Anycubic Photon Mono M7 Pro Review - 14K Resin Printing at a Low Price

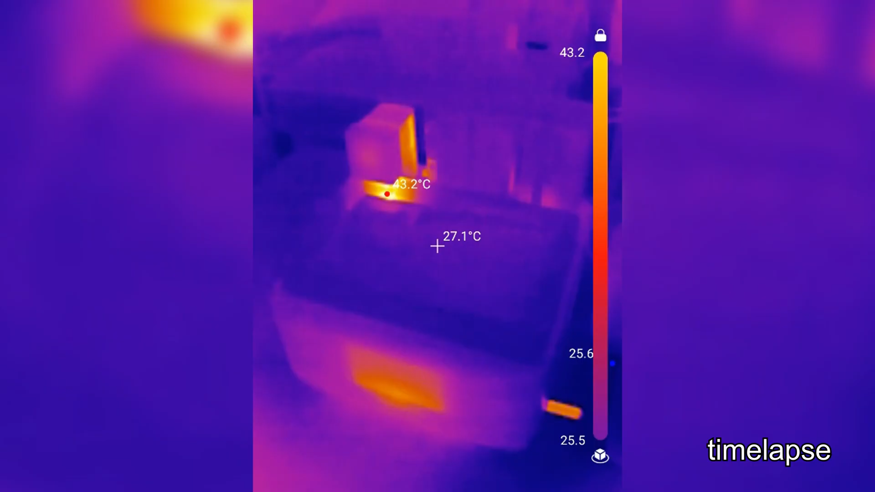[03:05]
On screen: spot 27.1°C
The heater quickly warms to 70 degrees Celsius, and over the next few minutes we see the warm resin being circulated around the vat.
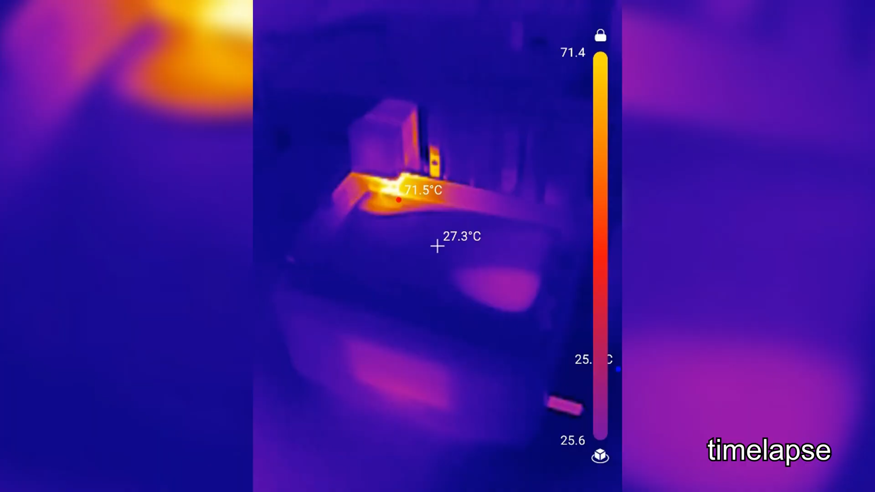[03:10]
On screen: spot 27.3°C, max 71.5°C
It does tend to overshoot the temperature, but not so much that I would think that it would degrade the resin.
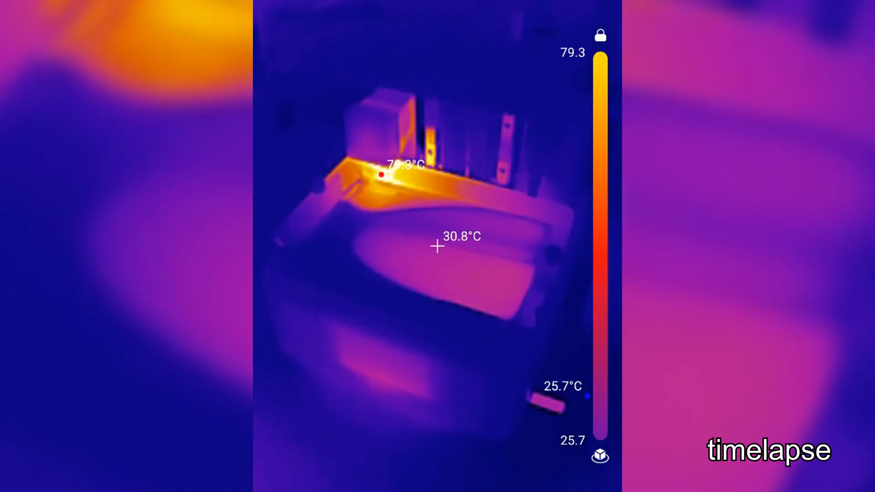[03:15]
On screen: spot 30.8°C
It's currently summertime in Florida, so my studio is generally kept warm enough to where the resin viscosity isn't a problem.